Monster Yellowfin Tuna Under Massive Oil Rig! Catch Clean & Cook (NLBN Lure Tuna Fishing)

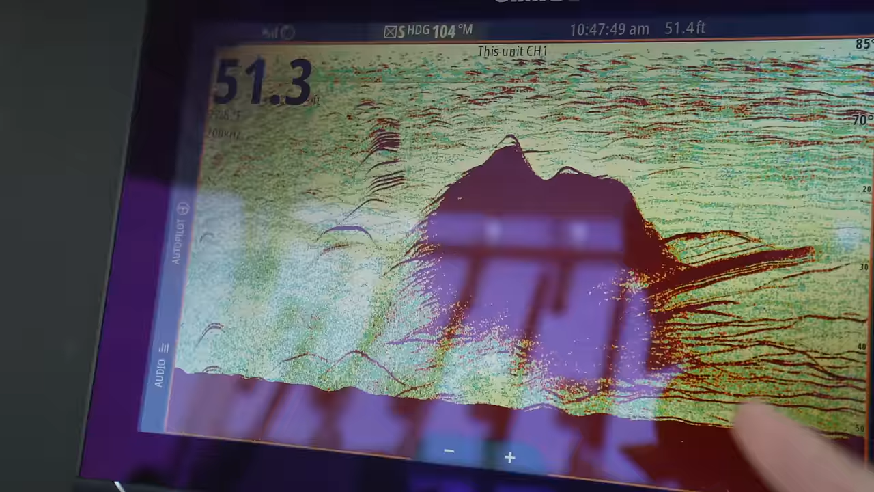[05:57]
Just a straight up wall of red.
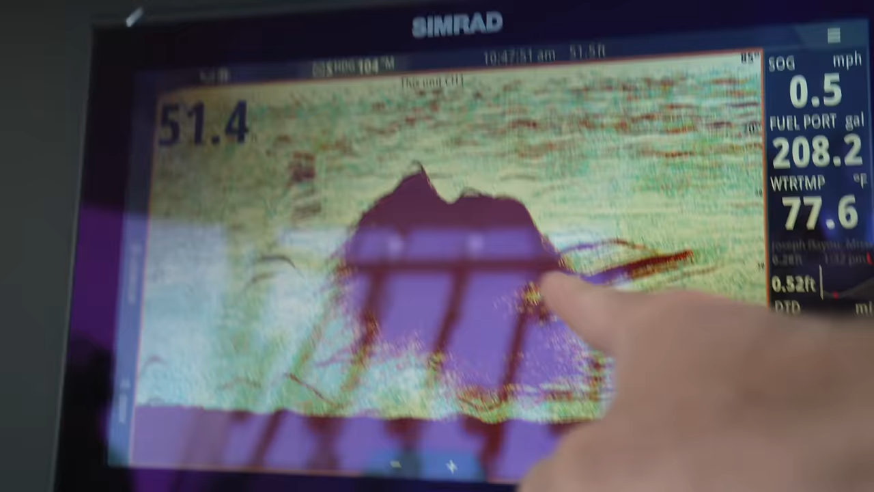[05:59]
On screen: water 77.6°F, speed 0.5 mph
That mark you guys see, that is all bait, my friends.
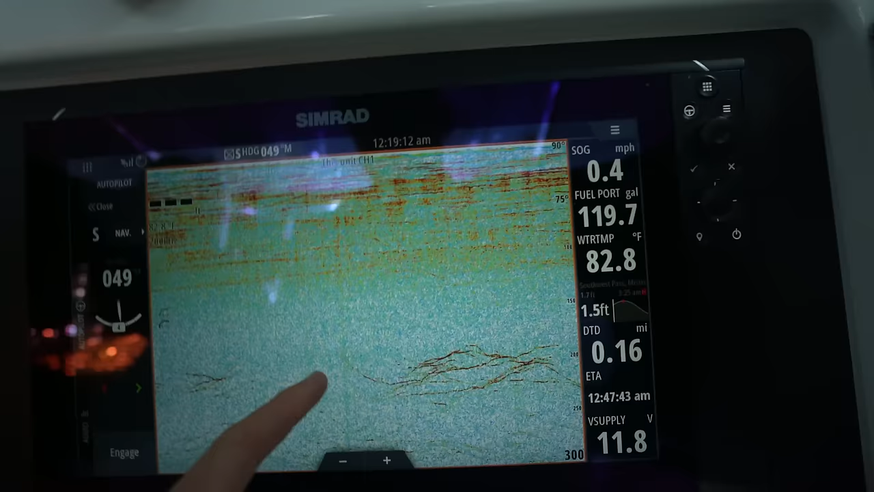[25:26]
On screen: water 82.8°F, speed 0.4 mph
Here's the deal. The last couple trips that I had out here, we're seeing a lot of stuff on top.
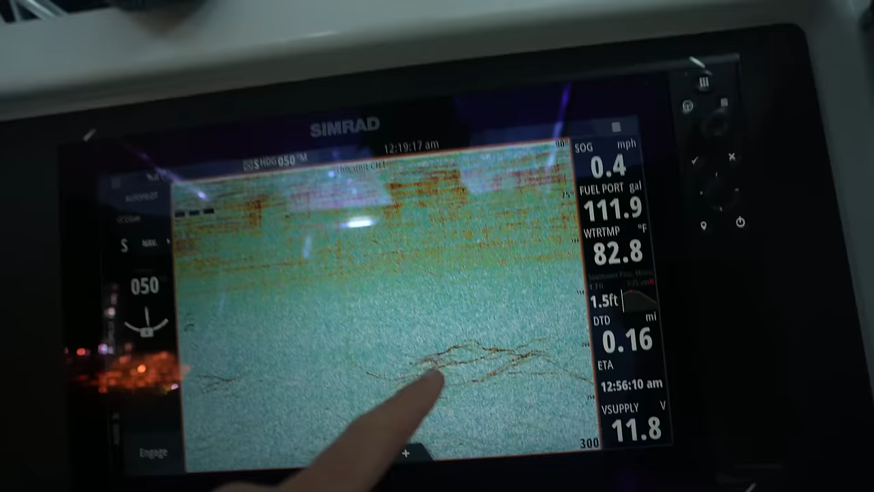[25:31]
On screen: water 82.8°F, speed 0.4 mph
But this trip, most of the fish are staying down.
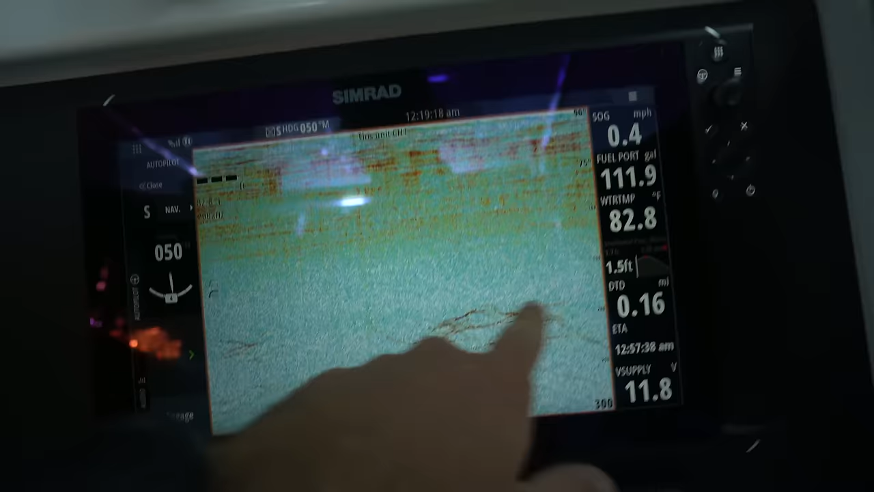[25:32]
On screen: water 82.8°F, speed 0.4 mph
You see these red marks here.
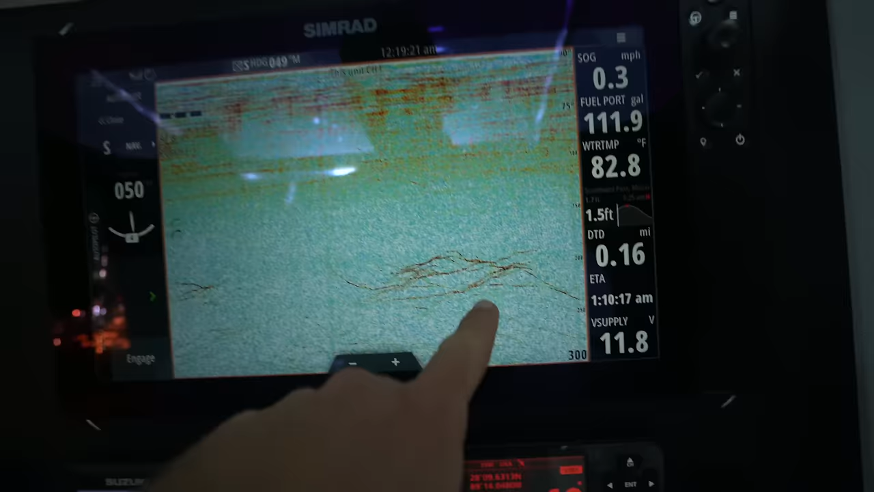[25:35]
On screen: water 82.8°F, speed 0.3 mph
This is what we think is probably mainly tuna. They are about 200 feet deep.
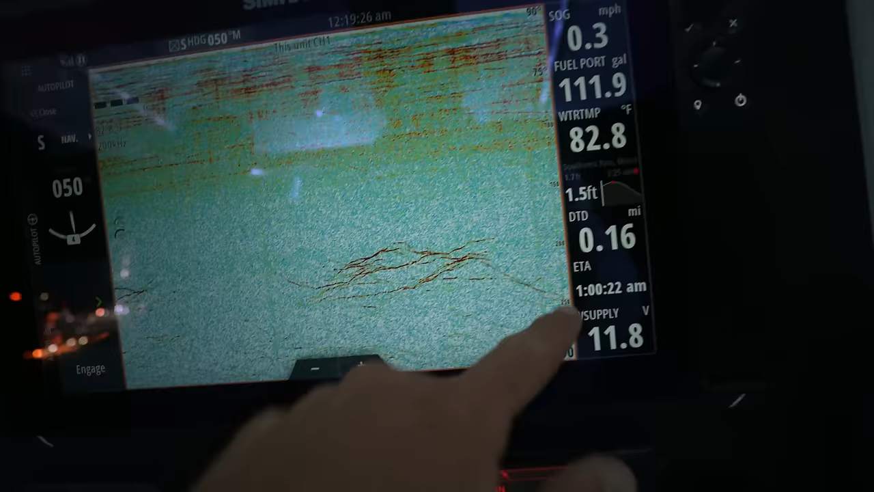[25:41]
On screen: water 82.8°F, speed 0.3 mph
So these, you know, these heavier jig heads,
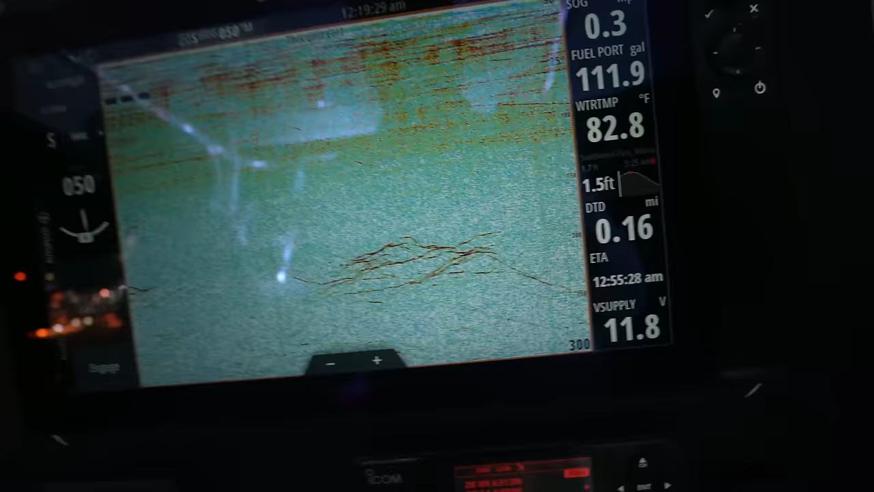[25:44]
On screen: water 82.8°F
getting the baits down, making the fish come up and eat them, you know, and maybe 100, 150 is really what's been working. So, I mean, it's pretty crazy to come out here and be like, oh, there they are.
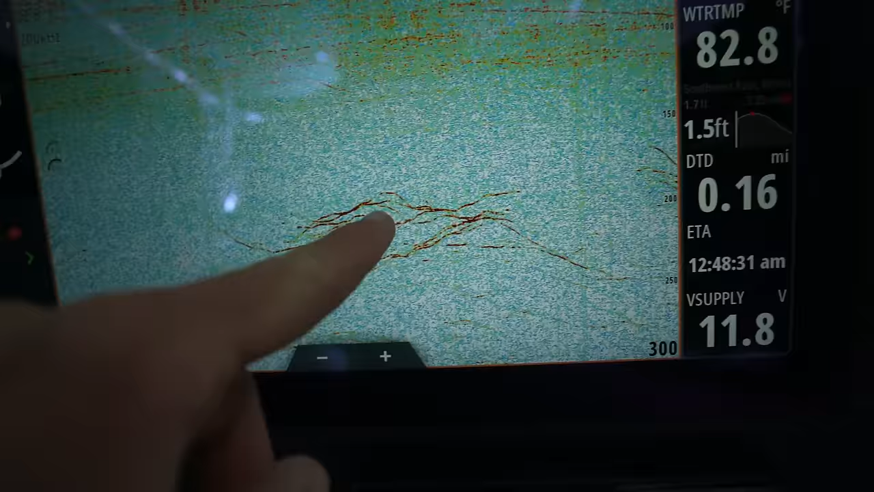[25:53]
On screen: water 82.8°F
Drop down and sure enough, hook up.